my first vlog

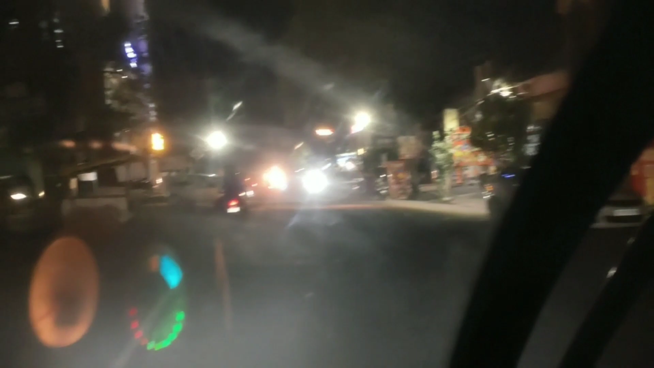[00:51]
देख सकते हूं काफी अभी अंधेरा हो चुका है गाड़ी चलाते चलाते अब भर की और निकल लेते हैं और आसा करता हूं जोता सब लोग आप लोग अच्छा लगा होगा अब लोग अच्छा